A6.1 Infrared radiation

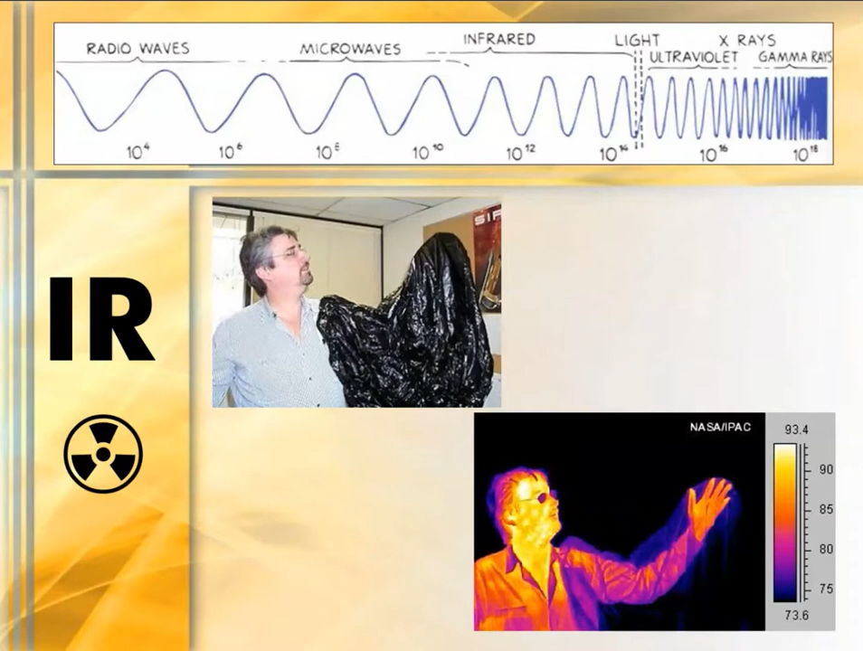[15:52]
And what is happening is over time that heat is building up because it's trying to reflect off the different surfaces, but it's not able to transmit as well through the glass. And it's just a matter of the buildup of the small amounts of radiation that continue to reflect within your vehicle.
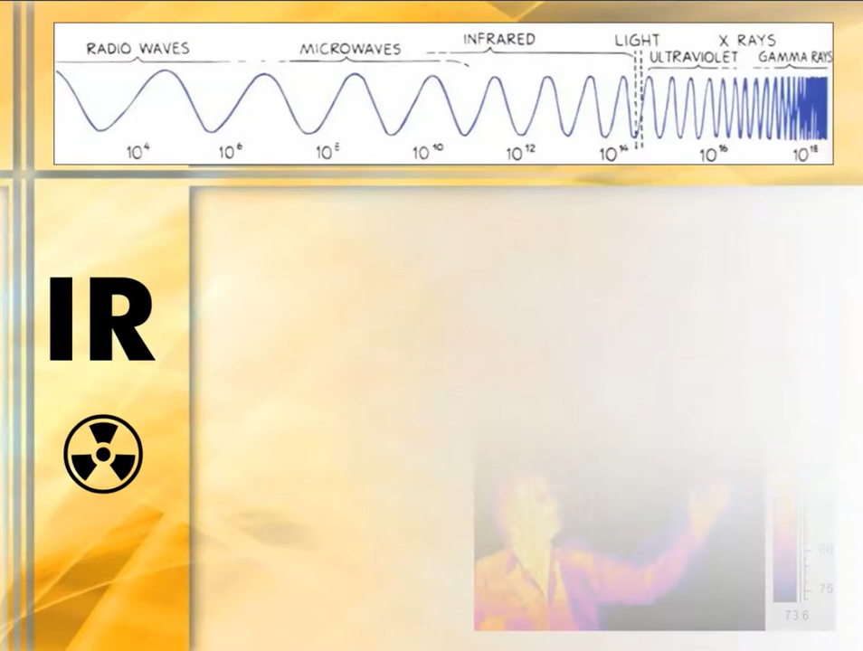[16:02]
Here's a thermogram that's used to check the electrical safety of power plants and junctions. Here's a conduit where the brighter the color, the hotter it is.
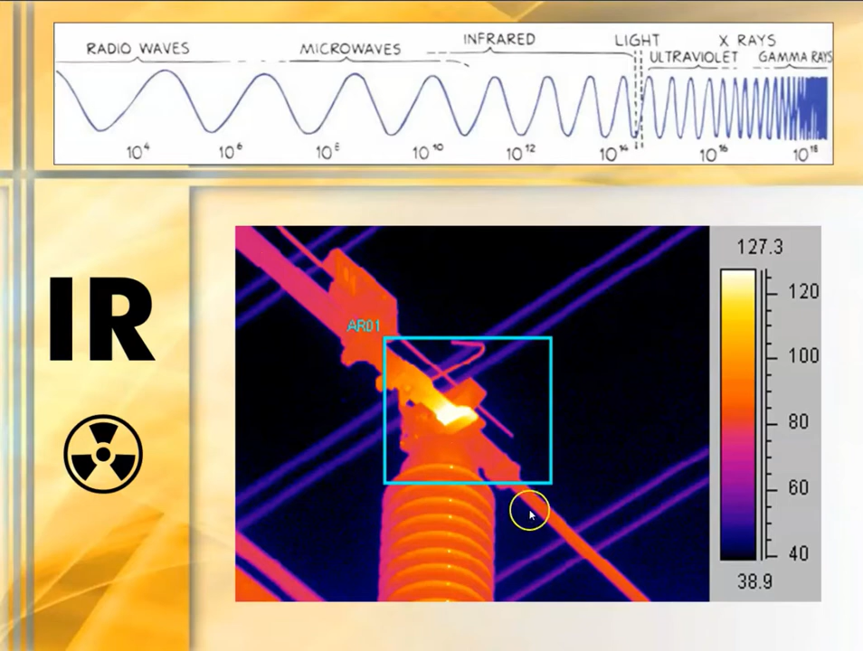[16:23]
Without this infrared image, it would just look dark, blackish in color as you move around the warehouse. But this right here allows you to actually see this bright spot where this relay needs to be changed.
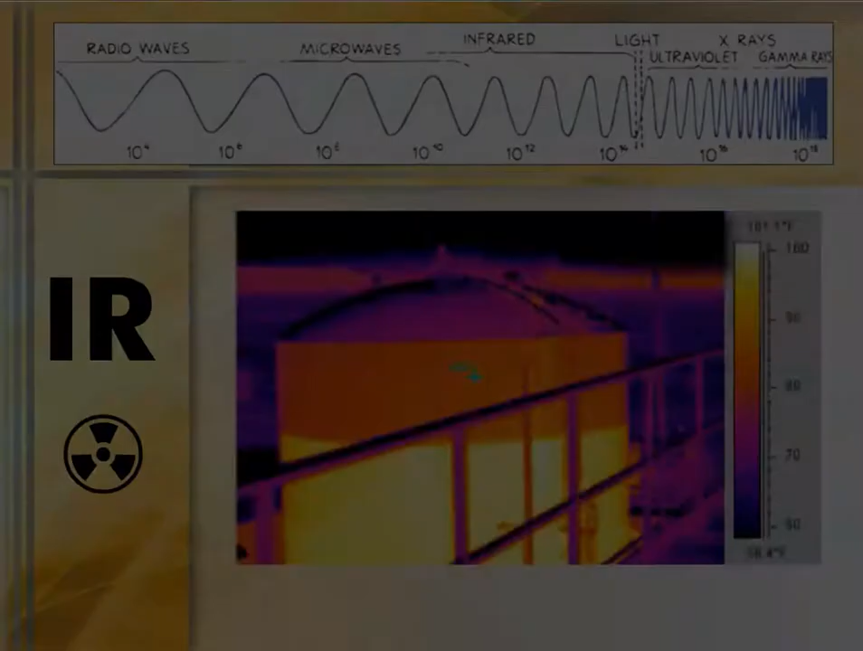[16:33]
Sometimes it's very ineffective cost-wise to open up the silos and see what is inside, or not necessarily what's inside,
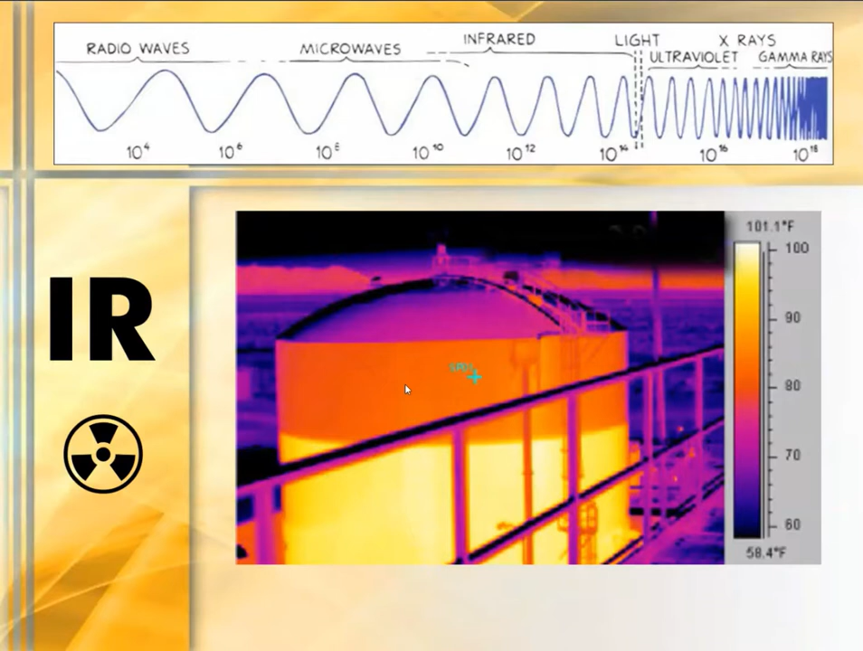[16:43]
On screen: scale top 101.1°F, scale bottom 58.4°F
but more so how full the silos are.
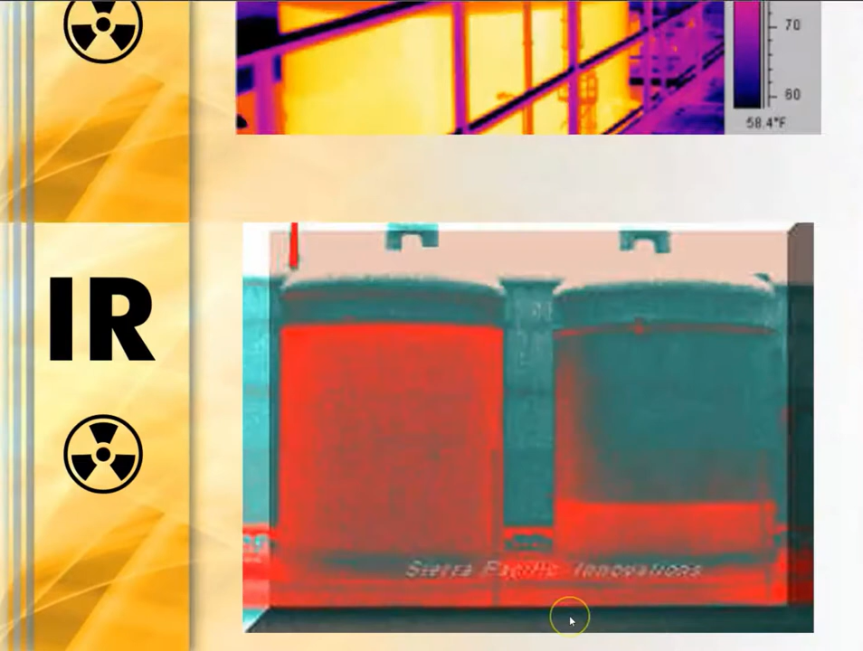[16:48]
So the infrared imaging allows us to do a quick check.
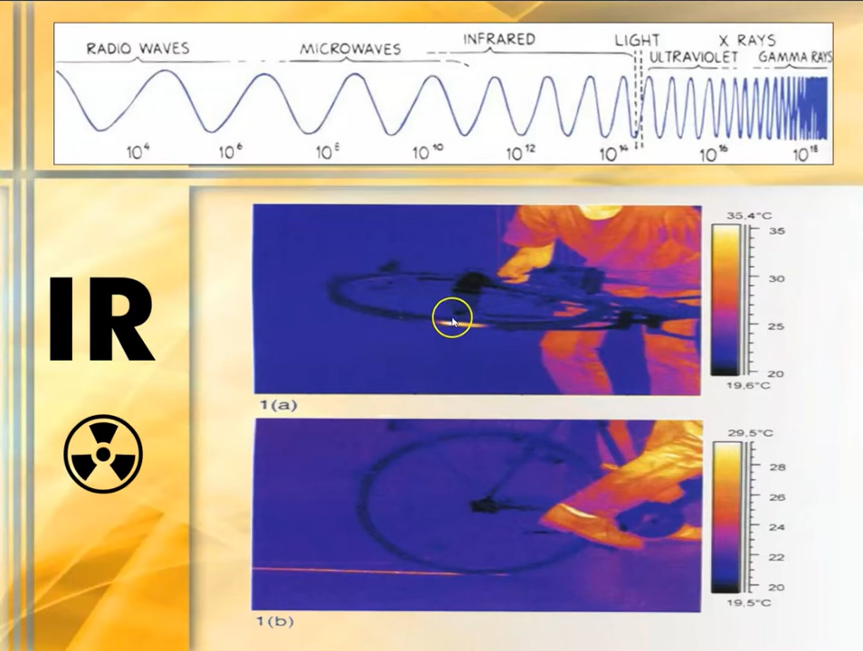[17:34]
Smaller tires, but still able to see last point of contact of this bicycle wheel on the ground and friction trail here. Remember, the brighter the colors, the hotter, more warmth you're seeing.
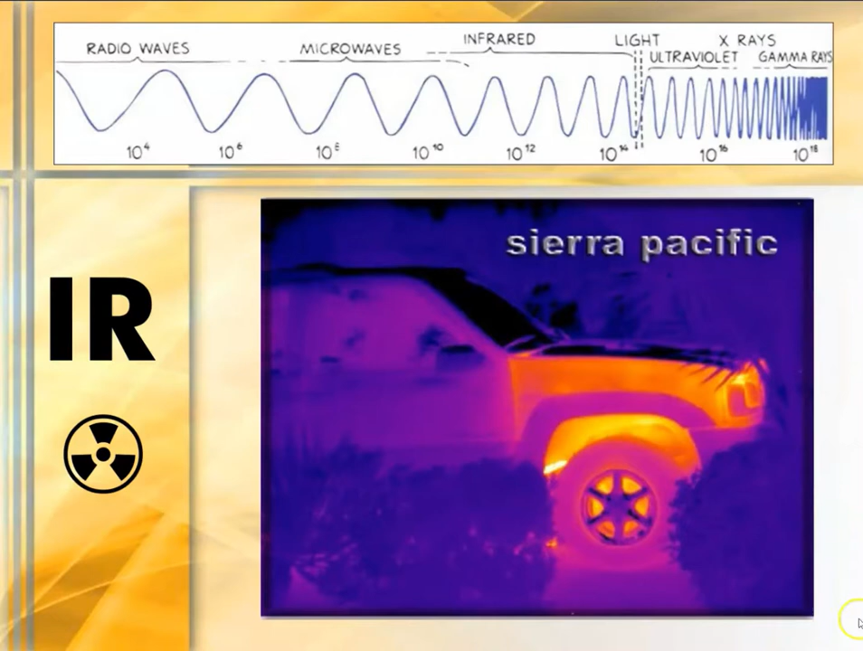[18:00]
So the 35% inefficiency energy of vehicles is demonstrated here with just how long it takes to cool down a vehicle. You're not likely to recognize what this thing is here. The common guesses by students is a toaster, Texas slice toaster width, but this is actually a cell phone battery charger. Yes, my friends, we used to separate the battery component from the mobile device itself, have to plop it into this charger for a couple hours, and while your battery was not connected to your phone,
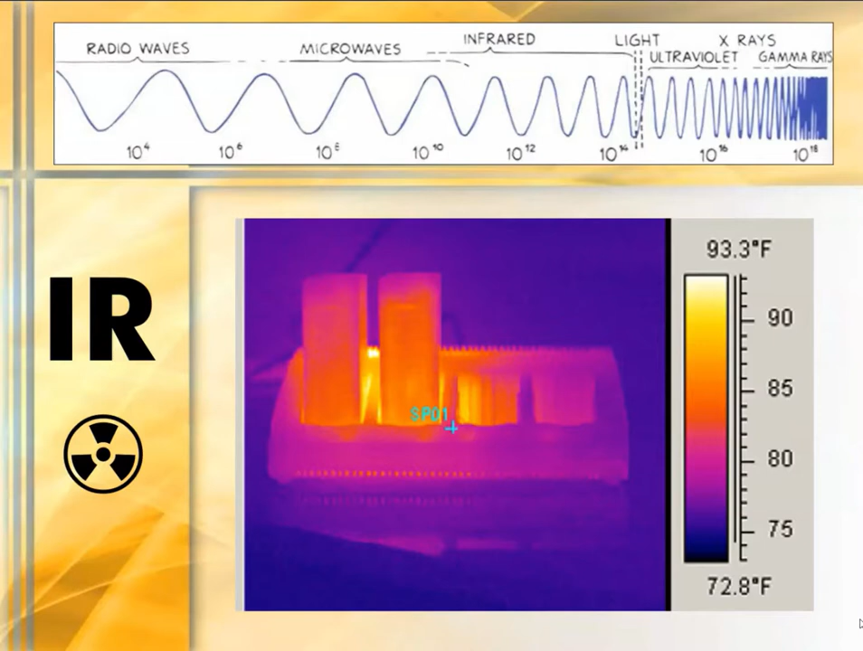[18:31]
On screen: scale top 93.3°F, scale bottom 72.8°F
obviously it wouldn't work, so we'd wait hours in between reuse of our mobile devices. Laptops were not actually designed to sit on your laptop. They were more about convenience, that you could carry your work with you and work on your work through your computer means.
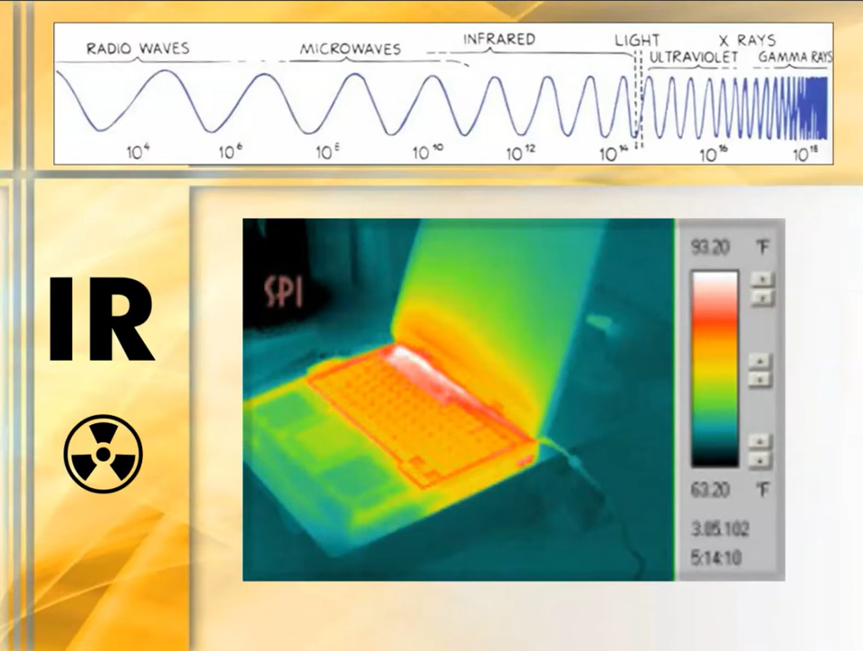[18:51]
On screen: scale top 93.20°F, scale bottom 63.20°F
And this is why you definitely don't want to sit it on your laptop. It can get very, very warm. Any takers on what we see here? It's a hair blow dryer.